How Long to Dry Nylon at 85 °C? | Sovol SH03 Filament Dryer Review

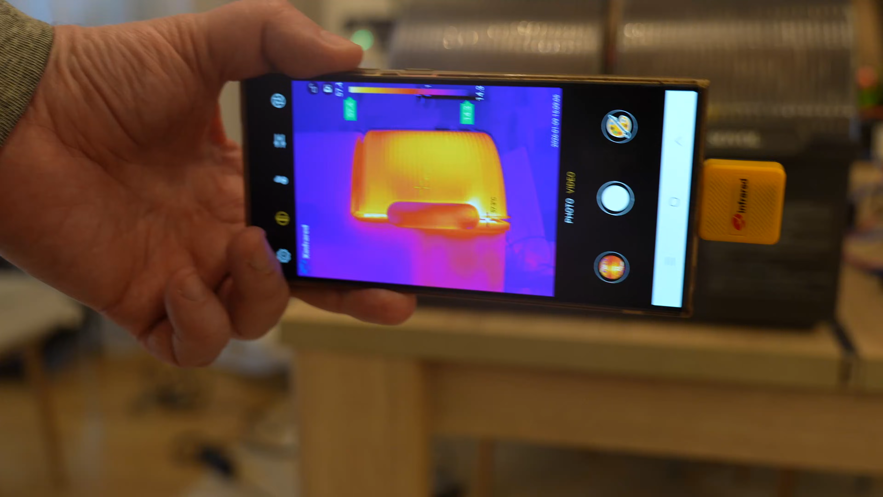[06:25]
Let's check what can we see with the thermal camera.
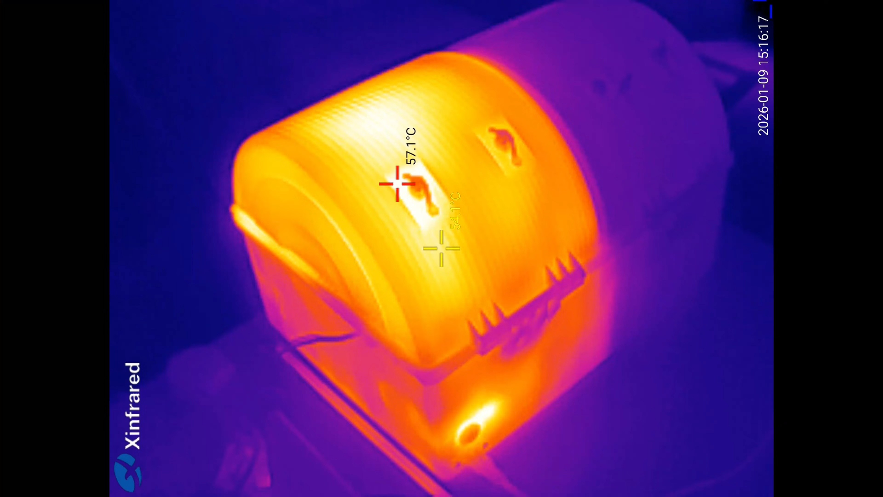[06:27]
This is the back side.
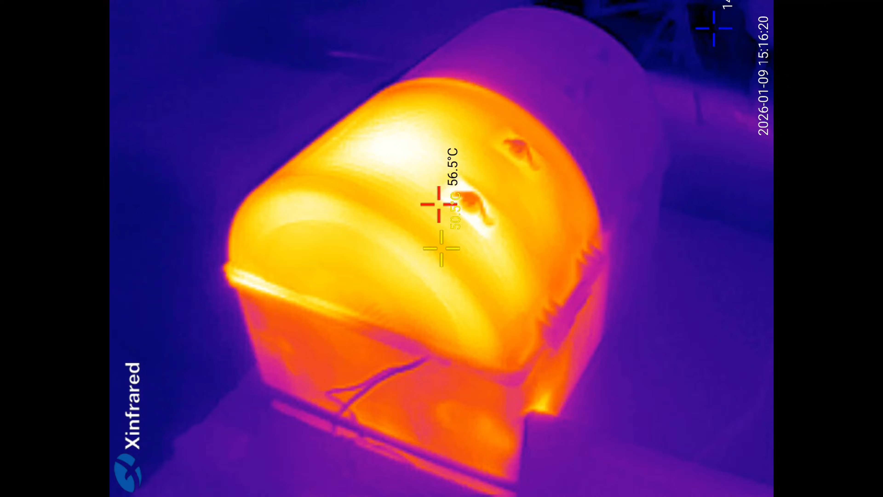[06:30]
On screen: spot 56.5°C
From the right side and even here we can see that the lid is partly opened.
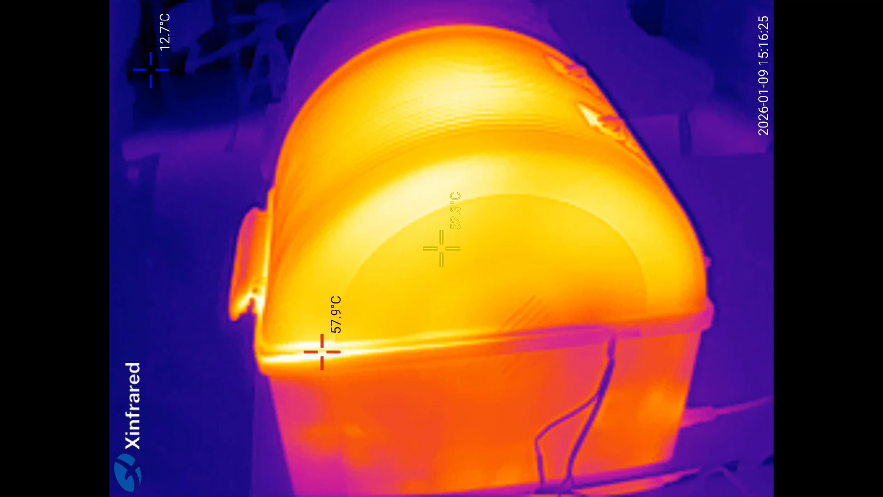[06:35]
On screen: min 12.7°C
And this is the front side.
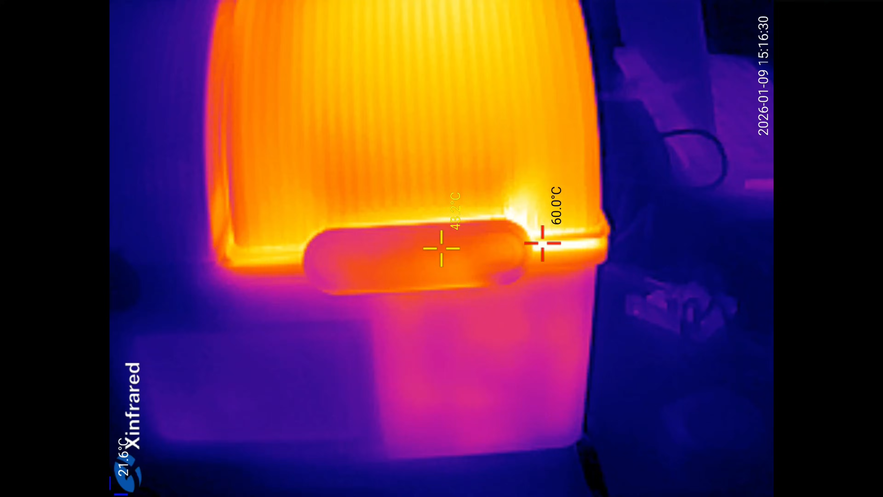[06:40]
On screen: max 60.0°C
60 degrees celsius.
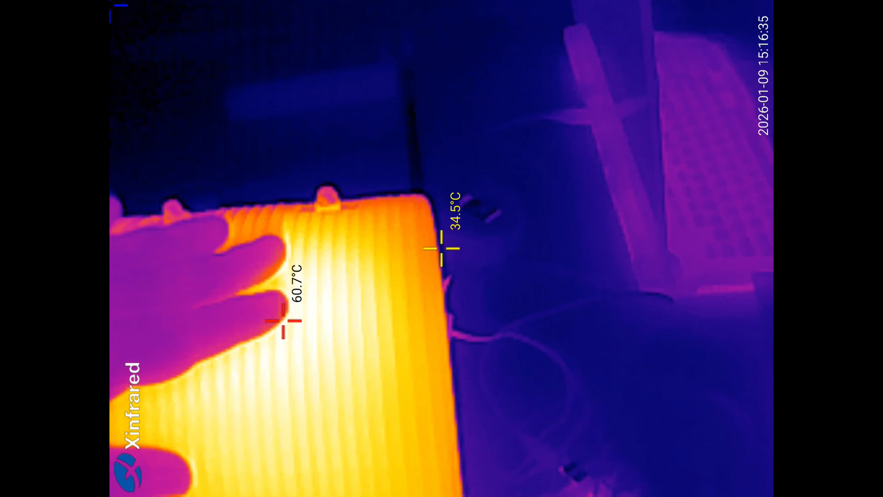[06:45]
For the short touch it is okay but if I hold my hand here then it becomes too hot.